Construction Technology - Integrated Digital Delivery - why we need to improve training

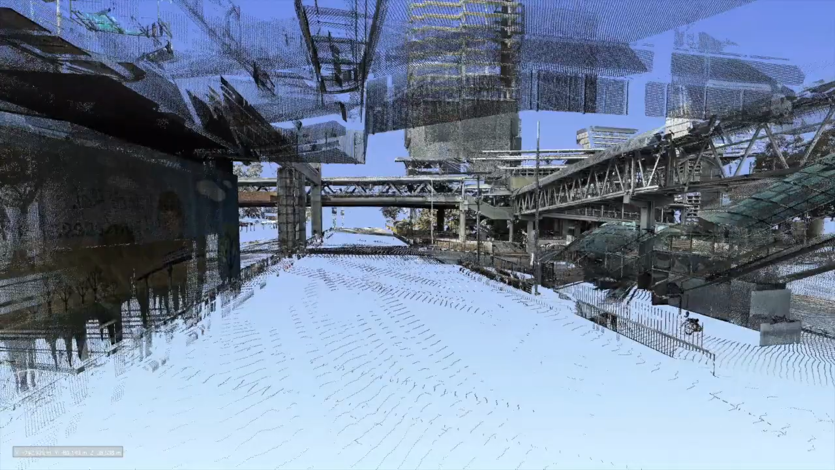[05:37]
So we've gone out to the existing site. So this new station has been built beside two existing stations.
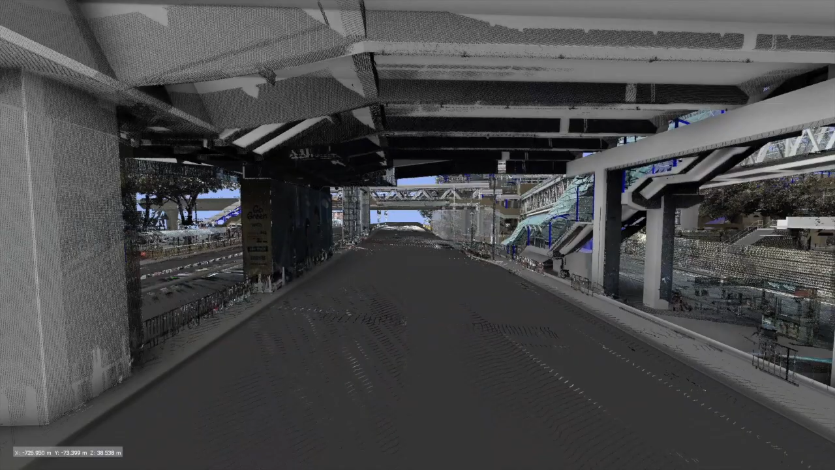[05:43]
And we've scanned the entire environment down to 5mm accuracy.
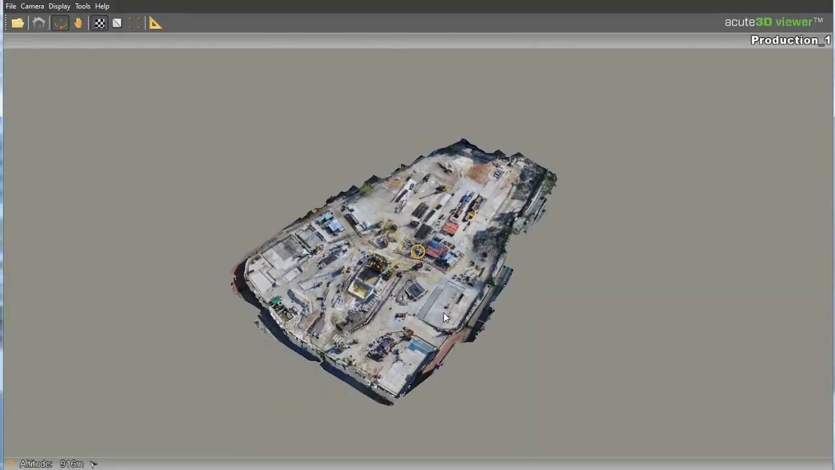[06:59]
And what we do is we take all those pictures. We put them in a computer. Well, we don't put them in a computer.
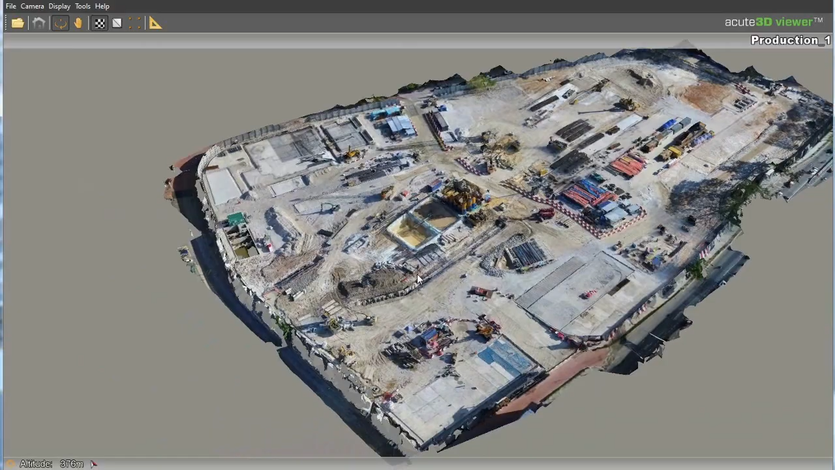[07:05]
We put the SD card in a computer. And we process the pictures into a 3D model.
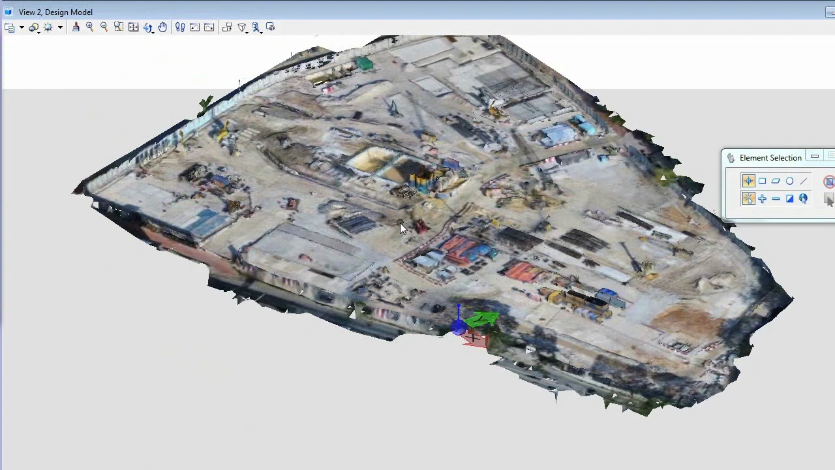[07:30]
So in a morning, we can create a 3D environment of the site.
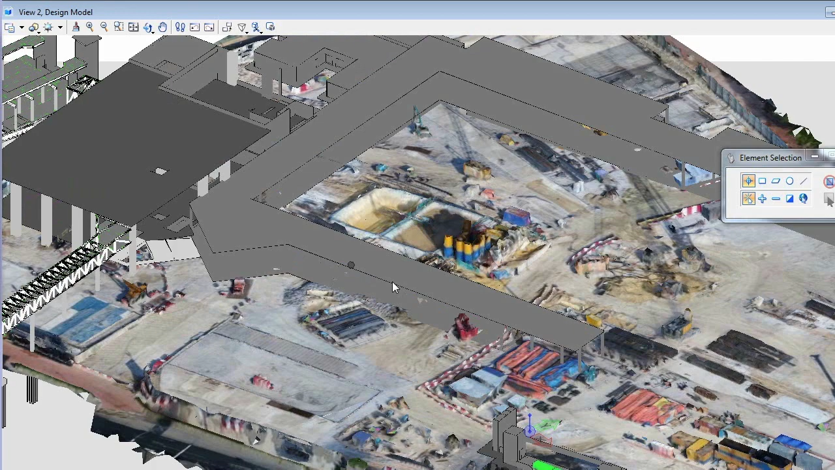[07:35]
And what we're doing is we're actually taking that site, and we're bringing it back to the design office, and we're making sure that as we design the actual facility, we're taking into effect what's happening on the actual construction site.
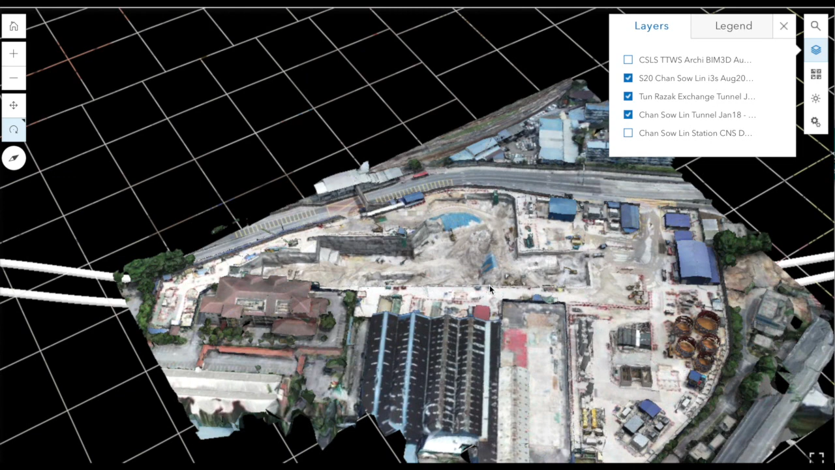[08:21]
So in a two-week cycle, we're actually publishing that information. It's a secure site, so it's not public, but it's published to all the project participants. And you can look at the current site condition.
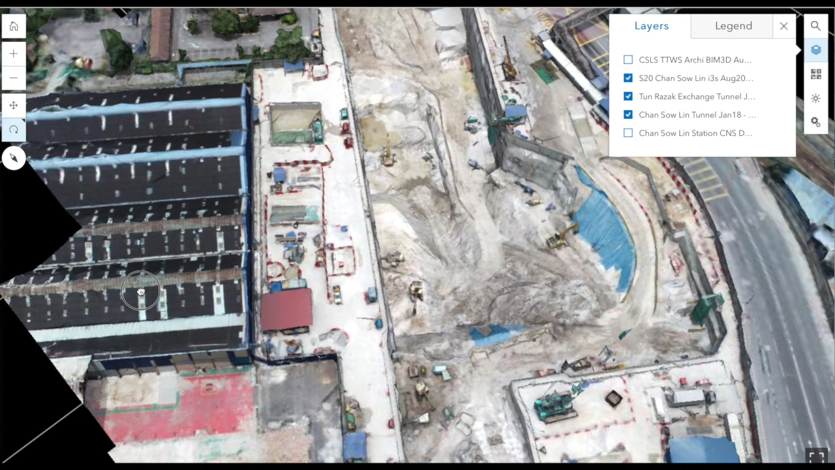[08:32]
And you have a couple of boxes which allow you to turn on and off different things. So you can actually look at the current site, and you can actually then put in place the actual future construction
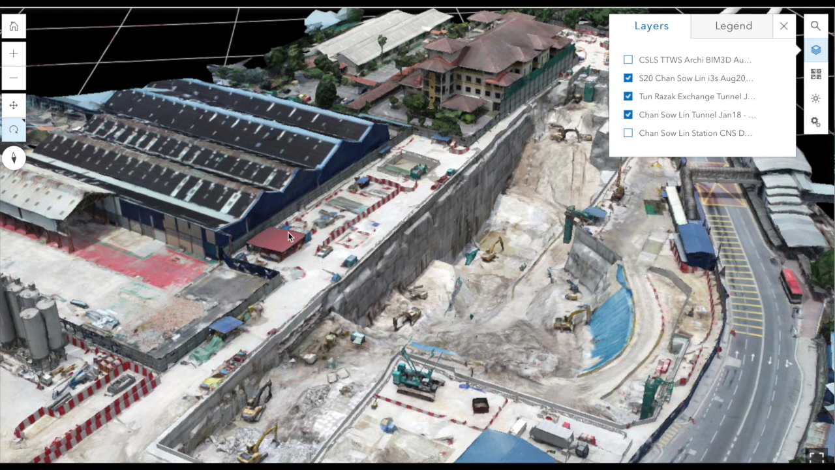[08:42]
so you can see where the site is today compared to the design model. So in a second, the operator is going to turn on the model. So here you can see the future station actually supplanted into the actual photogramic model.